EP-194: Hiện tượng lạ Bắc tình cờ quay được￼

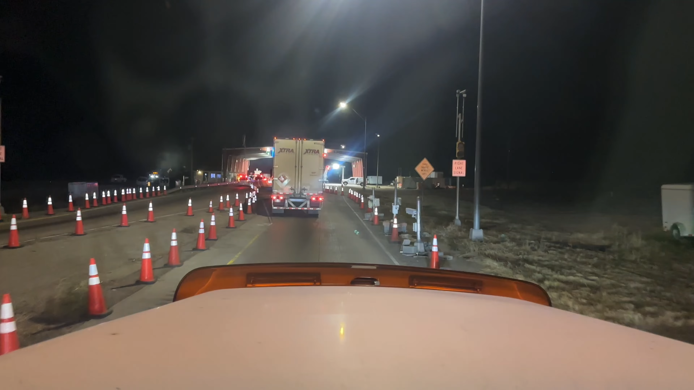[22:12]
Bây giờ là 8 giờ nè, bác đã đến cái trạm border để kiểm Mai Thúy á.
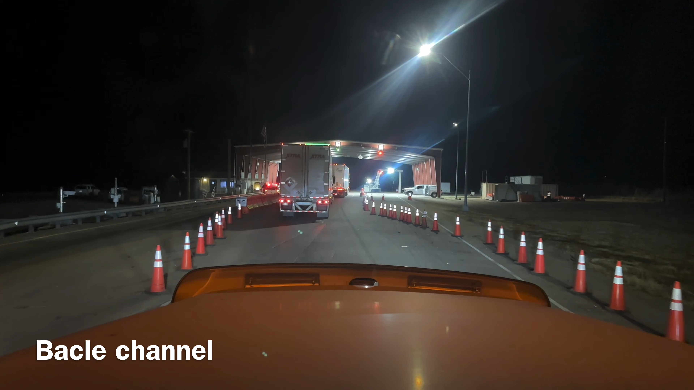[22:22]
Giờ bác đang rung nè. Tại vì cái máy scan ở bên tay phải này, gia đình thấy không, có hình chữ U đó. Thì nam kia là X-quang, X-ray gì đó, X-quang gì đó. Nó chiếc xe tải mình chạy vô đó là nó scan nó thấy hết luôn á. Còn bên đây cháy nguyên chó đi không. Ở chỗ này căng lắm. Ở dưới lường á, nó có cái máy dưới lường xe nó dội đằng đó, nó dòm á, để định thấy không. Nó mặc quà lùng đổ quá. Mình cháy cái lòng cu nó dòm mình.
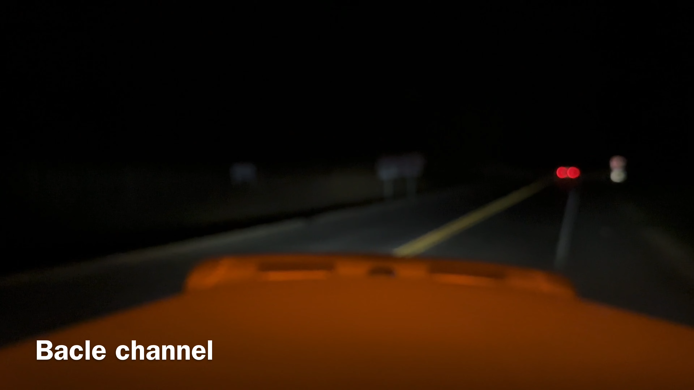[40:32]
Bây giờ là nửa đêm rồi, bắt ghé vô thành phố Makala. Này là 104, trời hết cho ngủ quá. Chắc không còn cho ngủ, thấy đậu ngoài đường quá trời luôn à.
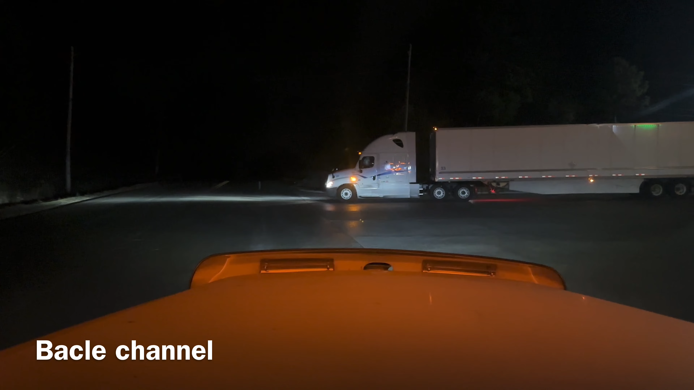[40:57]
Ôi trời ơi, đậu bít hết trơn luôn, chỗ đâu ngủ. Trời ơi. Mình chỉ còn một cách là lũi vô đây thôi, chứ không có chỗ đâu. Hy vọng không có đuổi phải không, tại cái này nó đậu ngủ quá nó đuổi một lần rồi.
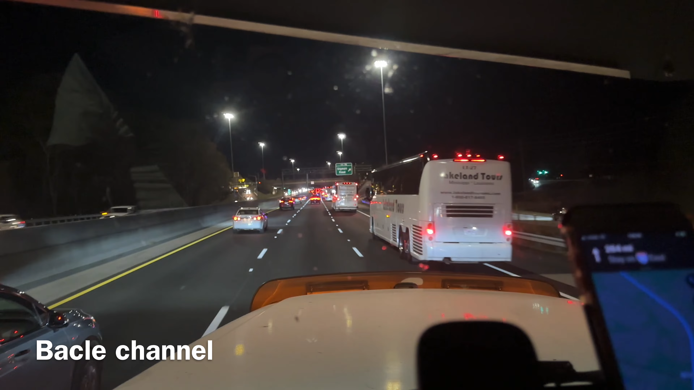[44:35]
Bắt chạy được 5 tiếng đồng hồ đó, bắt bắt qua được freeway 20 rồi nè.
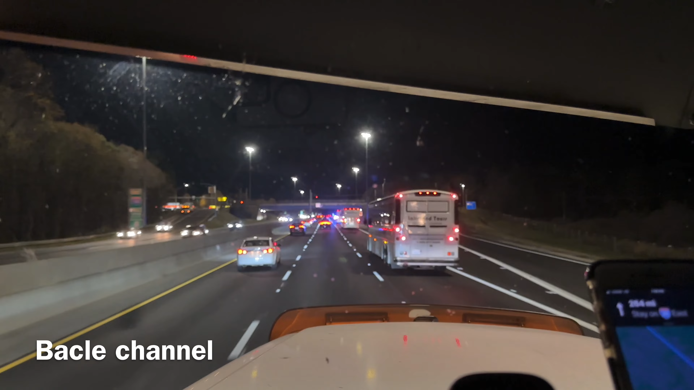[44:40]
Có gặp nguyên một đoàn xe du lịch, không biết xe nằm chỗ ngồi đó gần 5-6 chiếc luôn á. Không biết xe này là cái gì, hội nghị cái gì đó mà họ muốn cảnh sát phải hộ tống họ đó. Nãy là ở sau lưng bắt lên thấy là chiếc xe cảnh sát nó chặn xe đích, nó chạy xe đích. Giờ bắt chạy lên đây bắt điếm là khoảng 6 chiếc xe nằm chỗ ngồi đó. À, trên đầu nó có một chiếc dẫn đường nữa nè, mà không biết mấy người này là cái gì dữ người ta. Không có phái đoàn nào đó đi đâu cần phải hướng cảnh sát hộ tống gì trời.